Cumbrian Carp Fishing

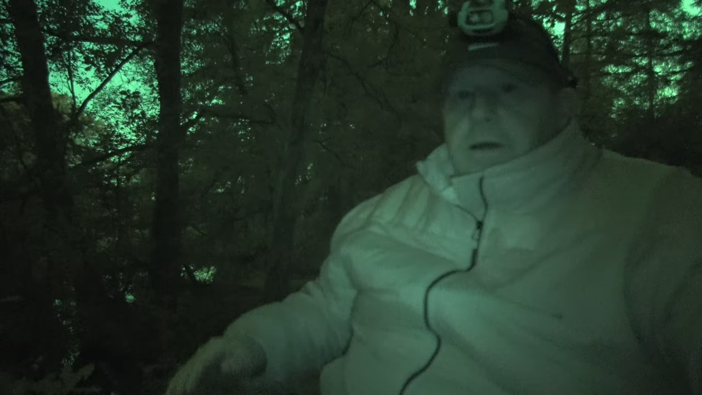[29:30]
So this is the night sight with the camera with its own lighting, but when I turn my infrared lighting on, it should get better. And I think we do one lot of lights first. There we go.
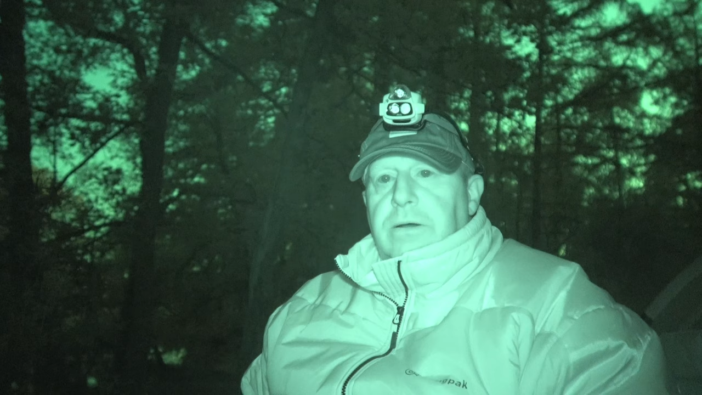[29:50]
So that's one lot, and then I have two bars across the top. So, and that's up to two. So now I've got pretty good night vision capability with this camera. I guess the range is probably about 10 meters. We'll have a look later, but as you can see, it's working perfectly fine. Whether it's useful for fishing or not, probably not, because you're gonna need a light when you're catching fish, yada, yada, yada.
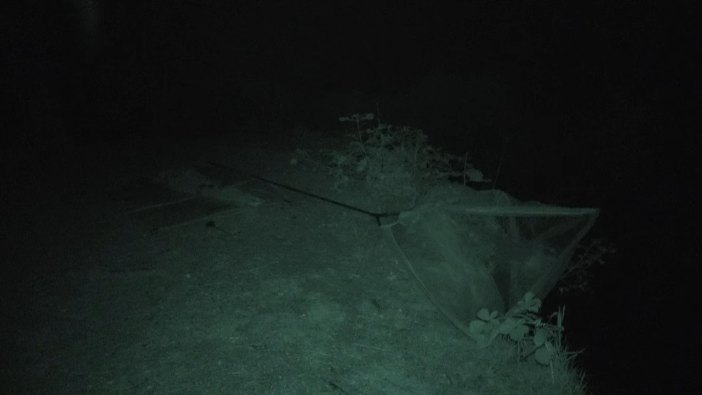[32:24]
So that's not too bad, is it?
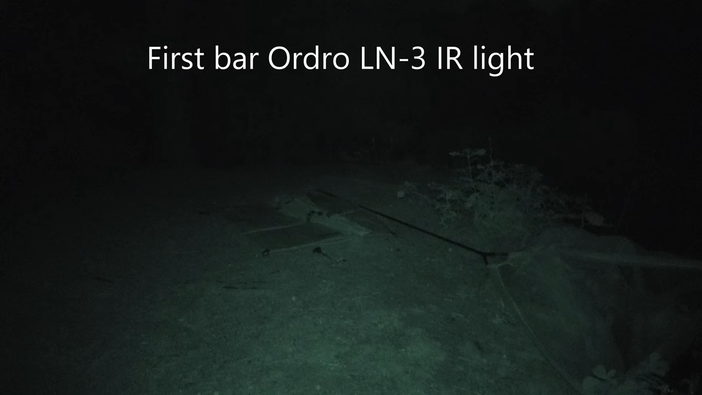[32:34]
Let's try two. There you go. Yeah, as I figured, about, yeah, not a super range, but about
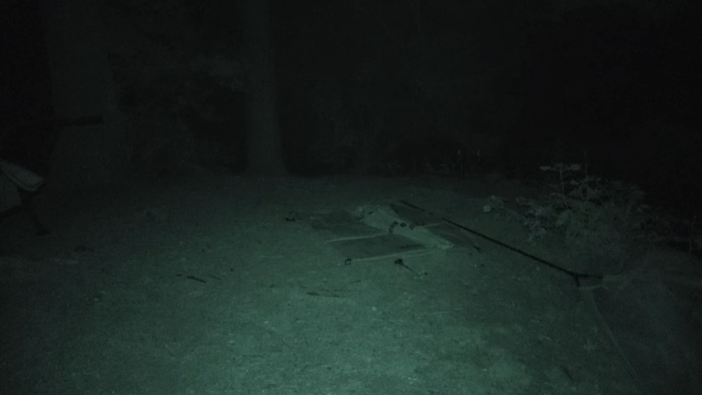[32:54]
6 to 7 meters of clear video at night. So that's not too bad, actually. I'm quite pleased with that.